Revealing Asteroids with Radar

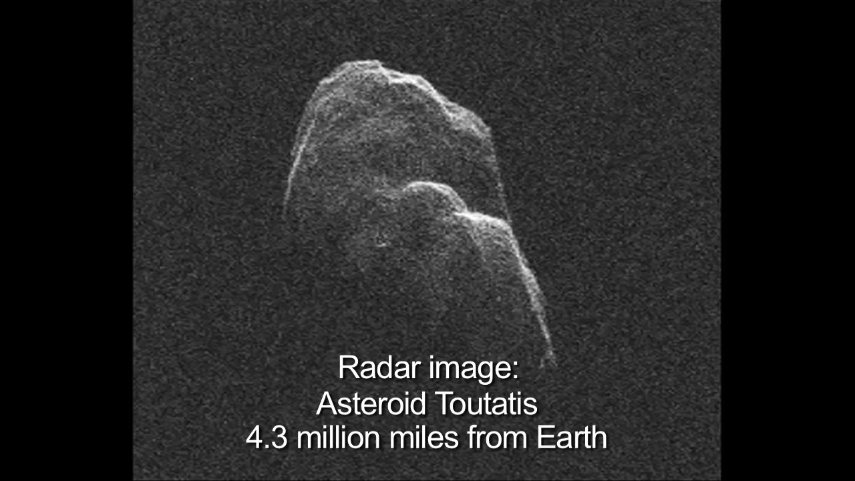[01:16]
Asteroid Teutatis was millions of kilometers away, and we were able to resolve surface rocks.
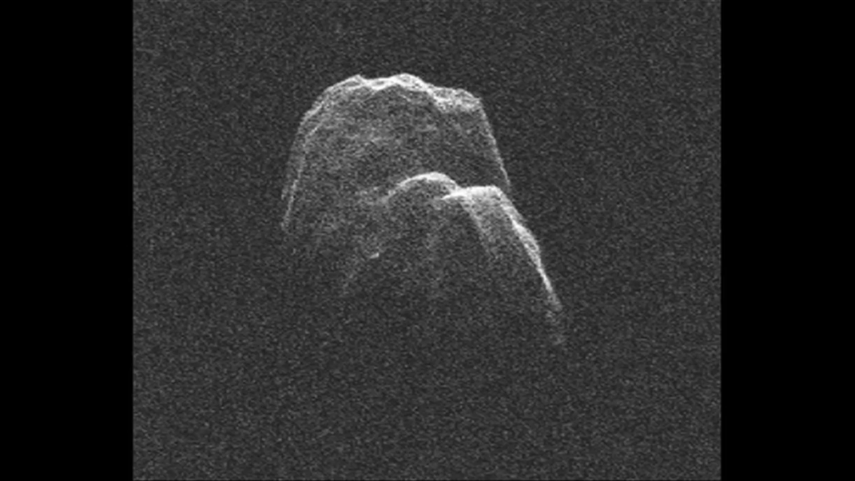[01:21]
We could see boulders. There are currently only two radar facilities in the world that have sufficient sensitivity for doing regular observations of near-Earth objects.